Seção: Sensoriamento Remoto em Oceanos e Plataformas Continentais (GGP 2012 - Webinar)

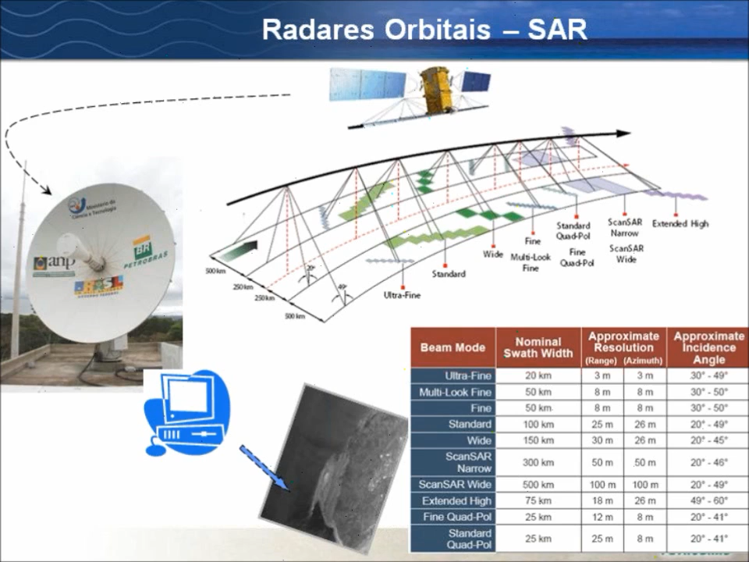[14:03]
dentro do satélite em Vissat havia um radar, banda C, que basicamente, para transformar o sinal numa imagem, você precisa só de um software. É muito simples. Então, aqui um exemplo, por exemplo, se você estiver monitorando uma área mais restrita, Baía de Guanabara, essa imagem é o modo Fine, você necessita mais alta resolução. Então, essa imagem aqui, ela foi adquirida logo depois do rompimento desse duto, um acidente muito famoso que aconteceu já faz 12 anos. E, na realidade, nessa época, você pergunta, nossa, que sorte, vocês tinham programado, haviam programado essa imagem?
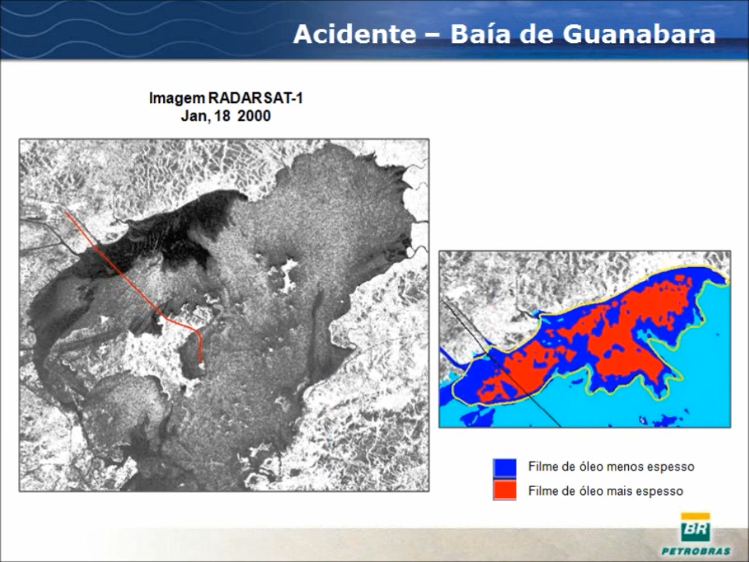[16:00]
Então, a gente teve sorte aqui. Agora, dá para perceber que tem várias outras feições, de baixo reto espalhamento, na Bahia. E aqui é o exemplo, por exemplo, de um dado em Vissat, o Aidswap, 400 quilômetros de largura.
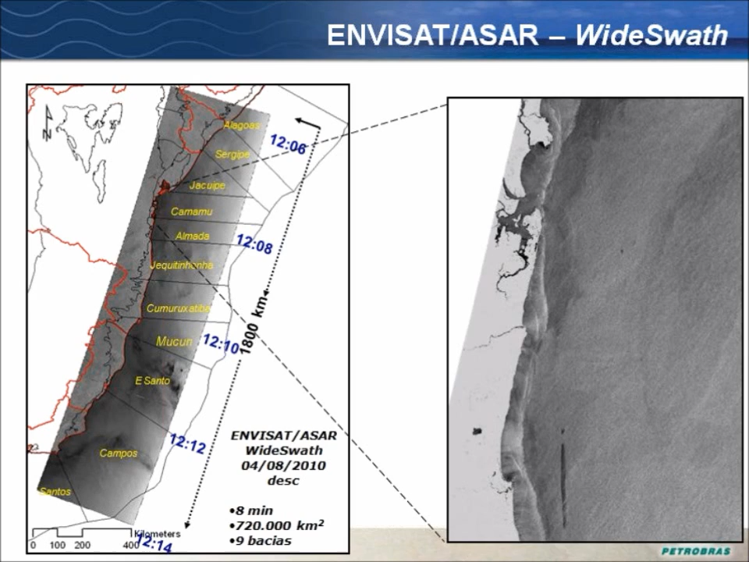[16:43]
aqui nessa região, aqui próximo da Bahia, uma rota costeira. A embarcação, claramente aqui, uma mancha linear, muito típica de descarte de navio. Então, são vários os eventos que a gente chama, que a gente pode detectar nessas imagens,
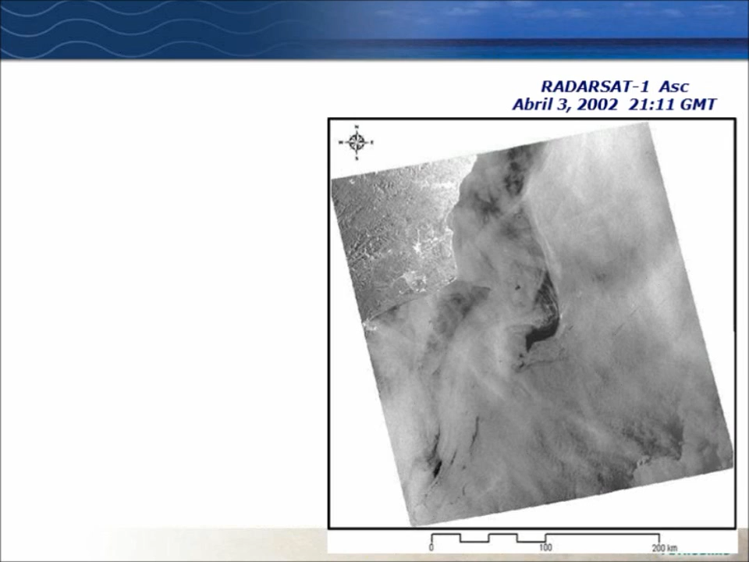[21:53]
Aqui está a linha de costa, aqui a parte continental e aqui a parte oceânica, onde a gente percebe várias feições escuras. No primeiro momento, você poderia pensar, nossa, uma mancha gigante bem na região da bacia de Campos.